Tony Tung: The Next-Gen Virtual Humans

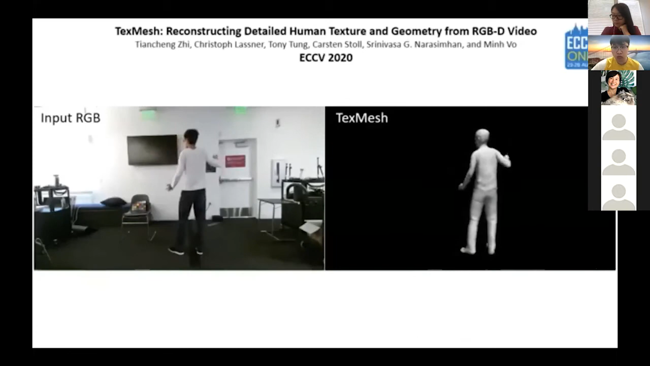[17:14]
One way to tackle dynamic changes is what we did with the project TextMesh that was presented at ECCV last year. TextMesh reconstructs geometric and appearance details from a subject in motion given its pose.
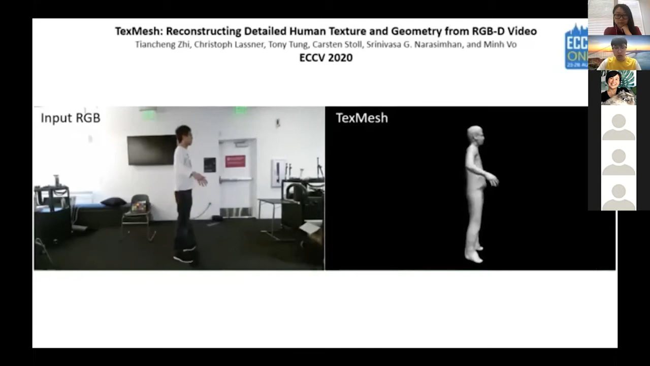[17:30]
As you can see here on the right, clothes wrinkles on Tianxing's shirt are recovered as he's moving around. Given the lighting environment, the method recovers an albedo map with crisp details.